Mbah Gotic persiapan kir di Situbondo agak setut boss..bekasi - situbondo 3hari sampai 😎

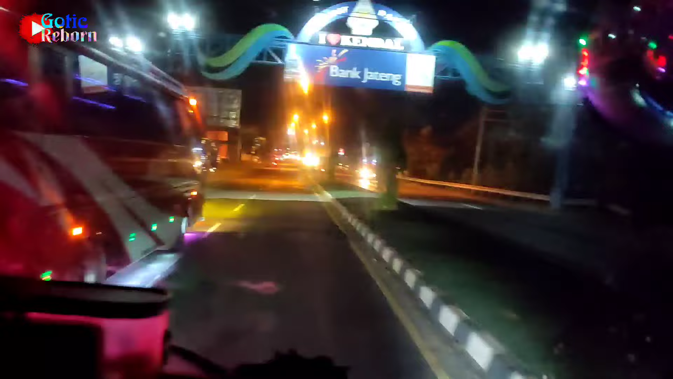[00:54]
Selamat datang Kendal. Weleri Kendal. Wetenge luwe.
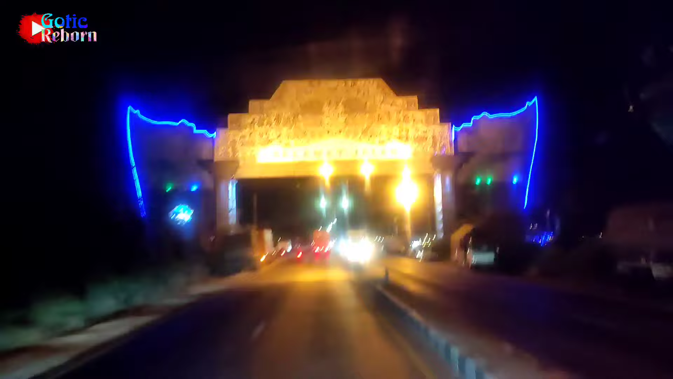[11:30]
Oke ini bos. Gapura Wayang Lamongan. Jam piro iki?
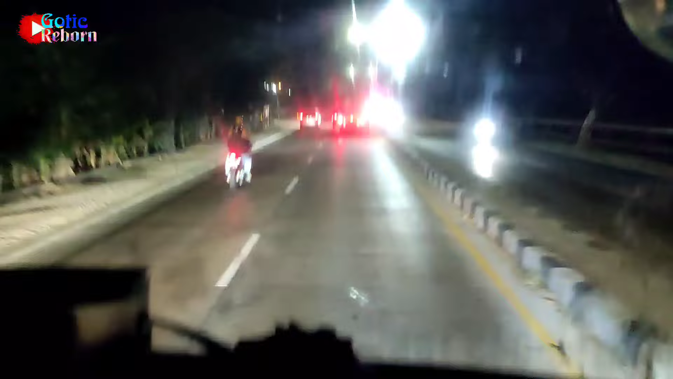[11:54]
Songo.
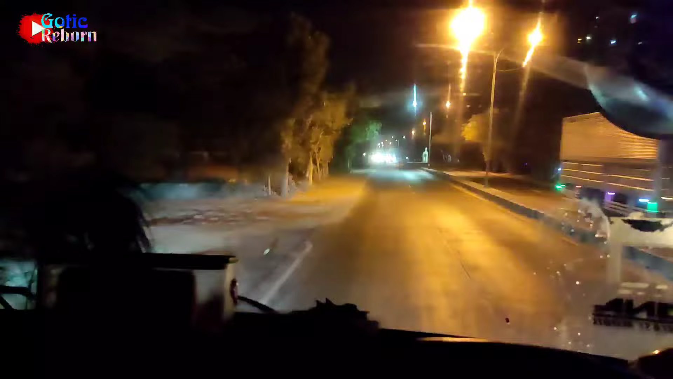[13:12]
Oke guys, sudah mau turun Porong lewat arteri.
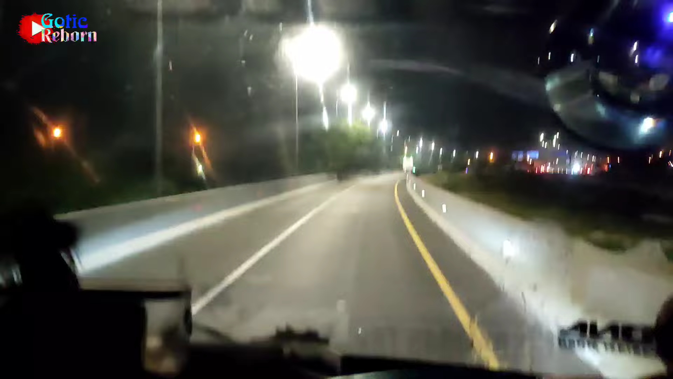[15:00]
Kulu-kulu guys. Nah nanti naik tol Gempol langsung Gending. Dan 153, oke. Okay. Ini bahan yang ngisin nih.
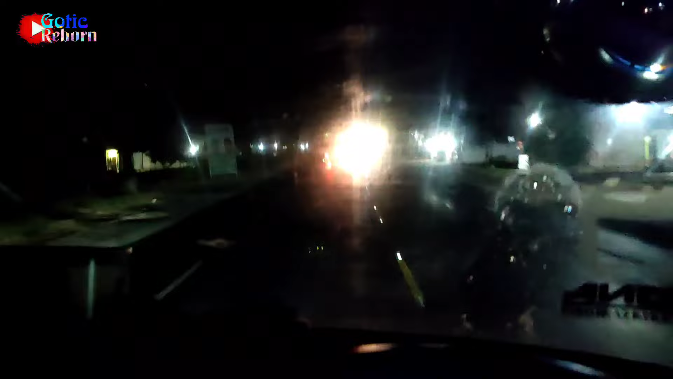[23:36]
Lewat tol, naik tol Probolinggo Barat, turun Gending. Tadi timbangannya buka, ngemel 20.000, timbangan gratis. Welcome Probolinggo, izin melintas.